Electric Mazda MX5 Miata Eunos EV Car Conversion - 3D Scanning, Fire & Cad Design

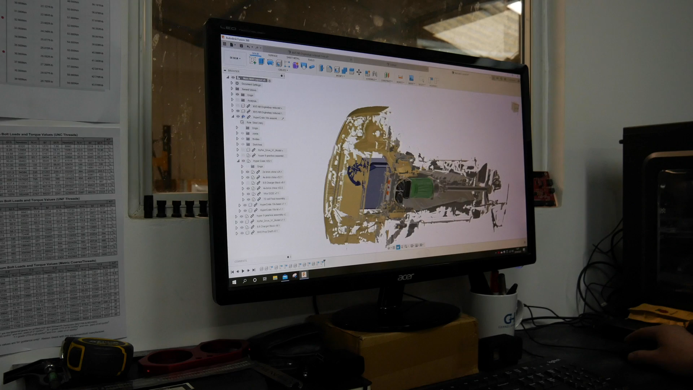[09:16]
Okay, so if we look a little bit closer now into the design, we'll have to mess around your computer.
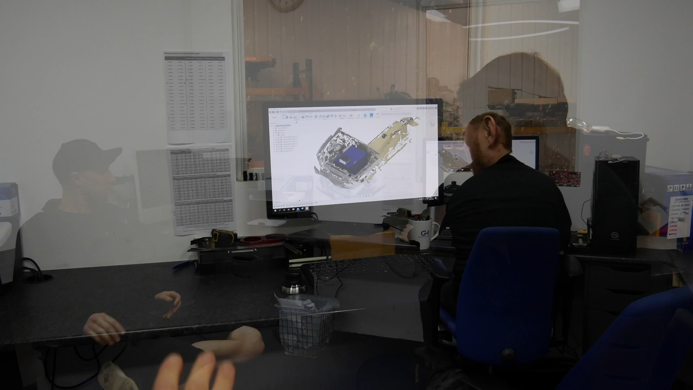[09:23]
I'm trying to keep my distance from Josh a bit. It's going to be just out of shot, shall we say. So this is the scan that we've got from Will.
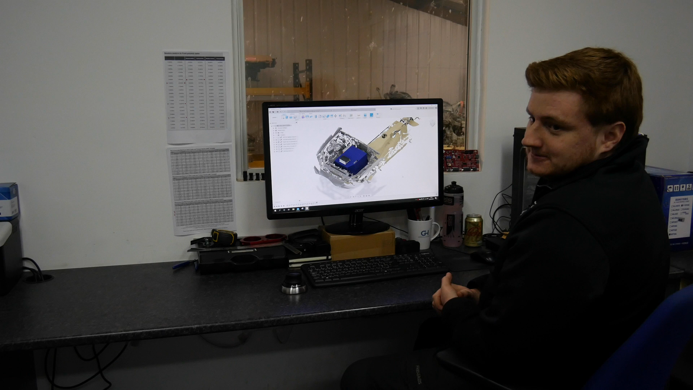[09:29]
Josh has dropped in the battery box. On the top there you've got the Orion battery management system and a couple of other bits.
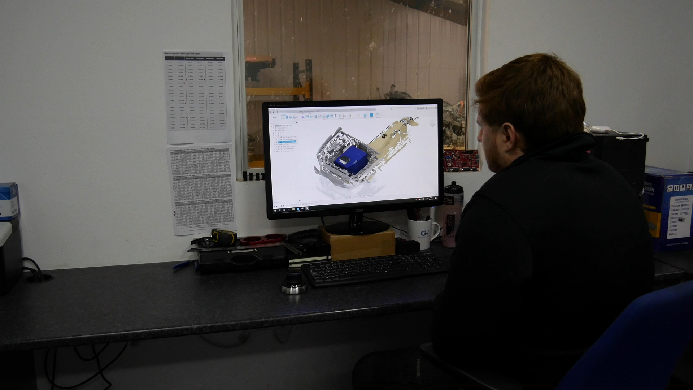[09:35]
And underneath I think he's got, we've got charger.
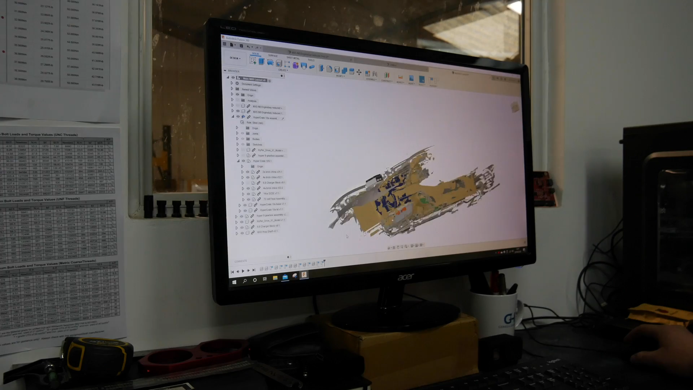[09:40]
Charger, you've got the controller for the motor. So if we have a quick look underneath, you've got the motor, the controller and the cooling plate. We have moulded up the prop shaft as well, which actually runs off the same length as the standard prop.
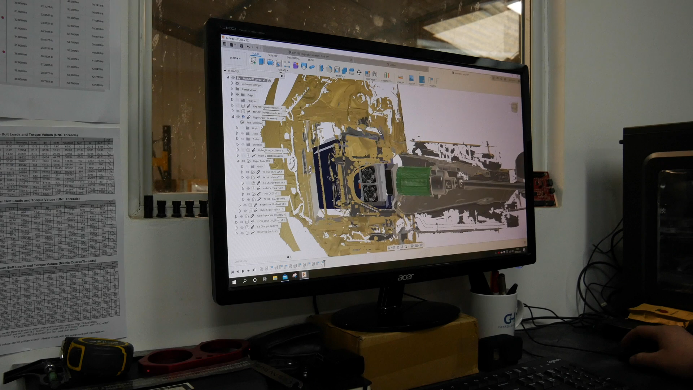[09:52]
So we just, again, just to get motor locations to roughly where it would be.
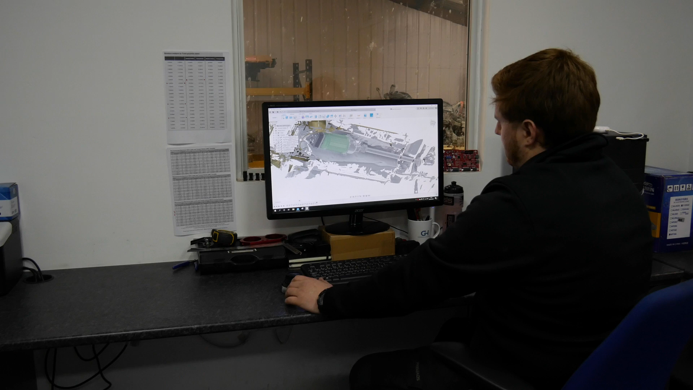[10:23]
So again, we'll just make mounts off of the standard gearbox mount. Battery box, things like the battery box mounts, we'll pick up off of things like the engine mounts, things like that. So the scan is really good. Again, it's just space management, things what we've got to clear.
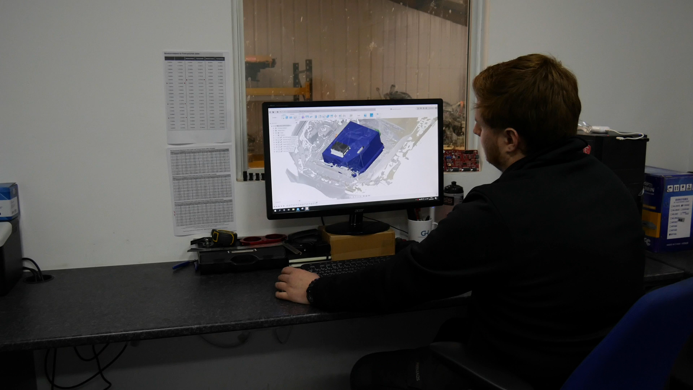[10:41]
So if I turn the battery box back on, you can see things like we've got the roll bar, anti-roll bar to contend with.
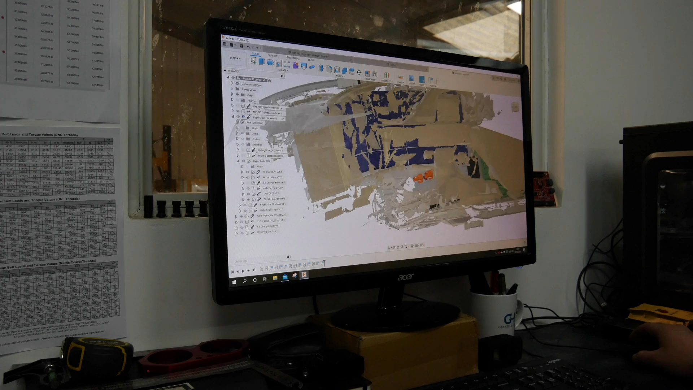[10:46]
So if we zoom in under here, it all clears that. It's just, yeah, it's just space management.
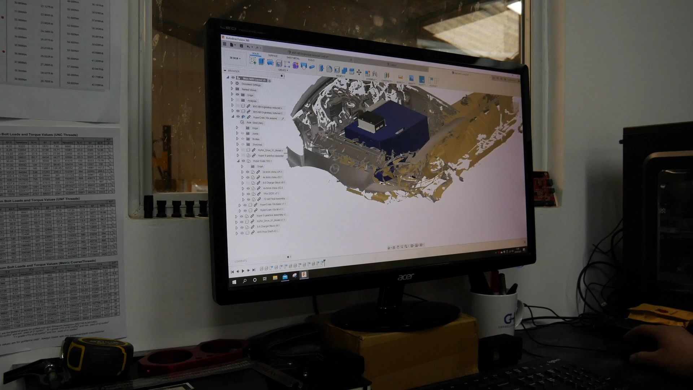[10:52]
Again, battery box design is not 100%, but we know where we've got to work with. And just sort of between a few of us, we'll bounce ideas off where we want things for ease of maintenance, if there is any needed, ease of fitment,
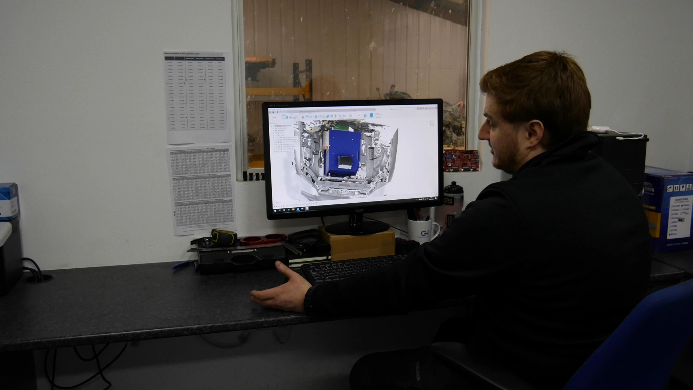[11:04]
just things like that, and ease of access. So it's all being about user-friendly as well.
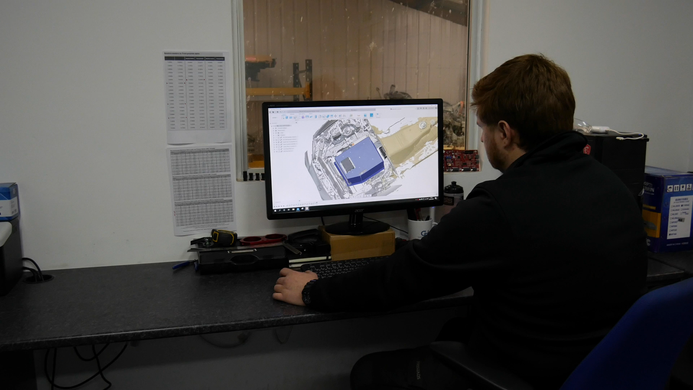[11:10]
So steering rack-wise, we're clear. That's normally one of our biggest issues with most of the builds we do, is the steering rack or the steering box ends up getting in the way.
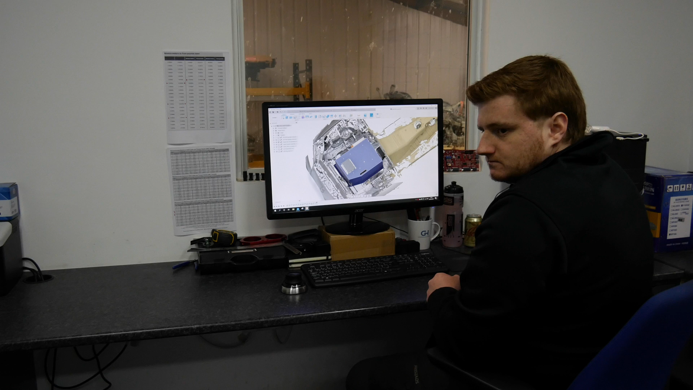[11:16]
But looking at that, you seem to have plenty of turns. Yeah, we've got plenty of room. We're going to. Design and such, we can be built on our battery jig downstairs. So it'll all be built, pre-built, boxed, sealed as a high voltage unit, and then dropped in. Just dropped in. There's no building of anything within the vehicle.
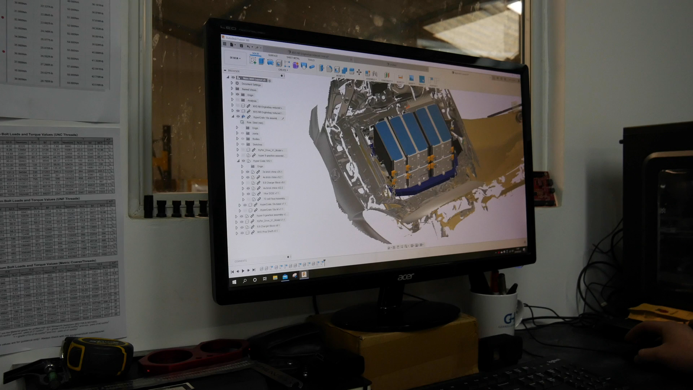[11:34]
It can all be pressure tested for the coolant system as well. Yeah, absolutely. And all that stuff, fine. So we've got our own jigs that we use for other projects that we can adapt with a few different plates that we'll literally be able to build. Coolant plates, the modules on, everything ready to go. And literally it'll just be, all we'll have to do is take it off our build jig, lower it into the car and bolt it into place.
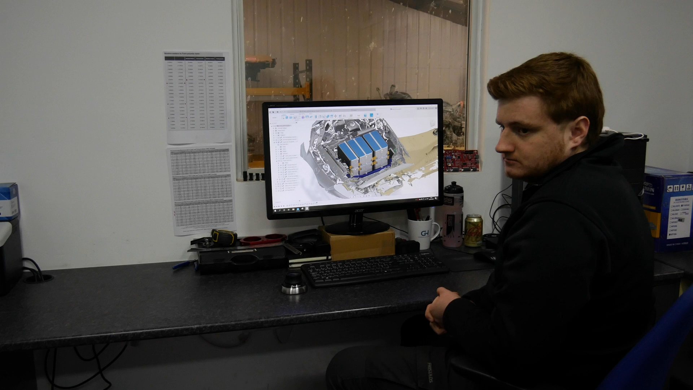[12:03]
So in theory with this car, we'll have probably motor control and motor gearbox mounted to one plate that'll go in as a piece. And we'll have battery box with the DC to DC by the looks of that. And possibly the charger on the bottom of it, maybe, depending on how it's laid out. And that will drop in as one.
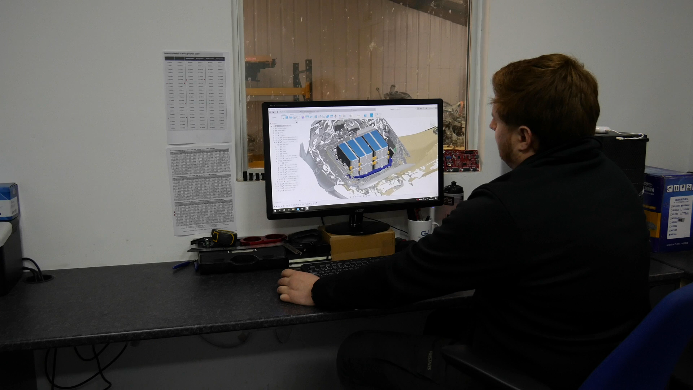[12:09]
So we'll have the DC to DC and the BMS will be effectively like a sub-assembly with a battery box. So that will go in as one.
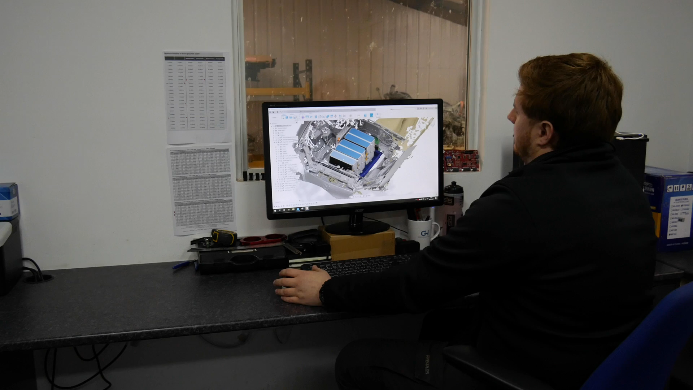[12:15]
And then what we'll plan on doing is under here. So this, so the controller, cooling plate,